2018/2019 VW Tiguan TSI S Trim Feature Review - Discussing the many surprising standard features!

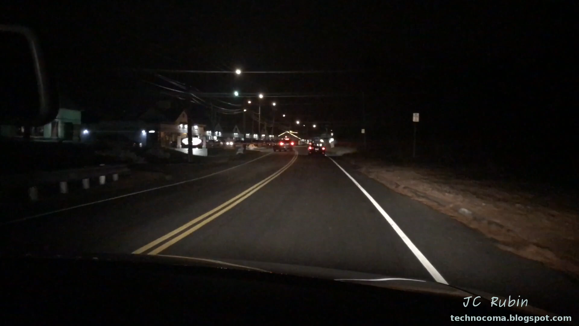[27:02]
But we're also driving here in New England. It's not an amazing amount of light that's provided. We're in a small, coming into a small city here where there's overhead street lights. So it's really hard to tell.
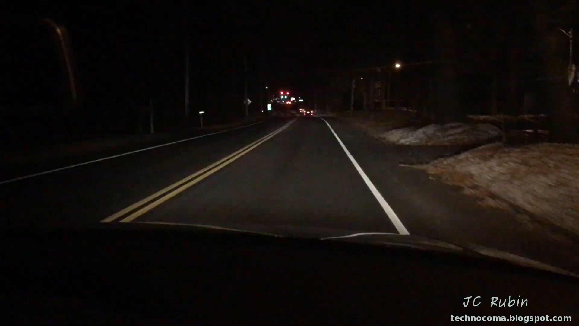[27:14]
Right now we have the brights on. And to shut the brights off, we'll take a look at the difference. So we can see, yeah, so there's a difference we can see between the brights on and off here and the darker roads here.